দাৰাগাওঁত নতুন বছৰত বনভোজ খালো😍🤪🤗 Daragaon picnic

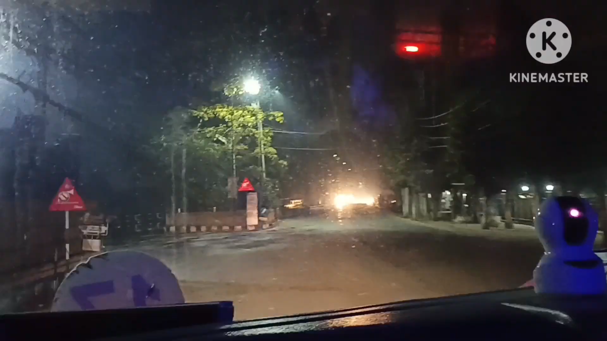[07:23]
এই আমি এতিয়া দীঘলী পুখুৰী সোমালোহি। এতিয়া গুৱাহাটীৰ ৰাতি কেনেকুৱানো লাগে চাই থাকিব ভিডিঅ'টো। নমস্কাৰ বন্ধুসকল, যদিহে মোৰ ভিডিঅ'টো চাই ভাল পাইছে লাইক শ্বেয়াৰ কমেণ্ট ছাবস্ক্ৰাইব কৰি দিব।